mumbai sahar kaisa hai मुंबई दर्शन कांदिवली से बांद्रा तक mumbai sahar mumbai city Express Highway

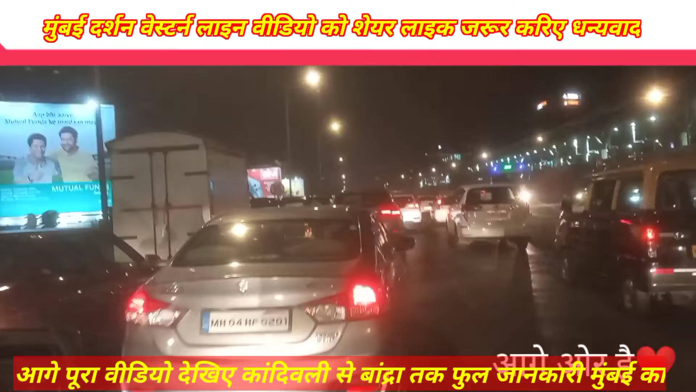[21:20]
मुंबई से लोटते हुए यह तस्विर आप देख सकते हैं रात को 8 बज रहा है और फुल ट्राफिक लगा हुआ है और संदकरुज में दोनों तरफ एक्सिडेंट हुआ है पहले लेफ साइड में हुआ फिर राइट साइड में हुआ है लेफ सा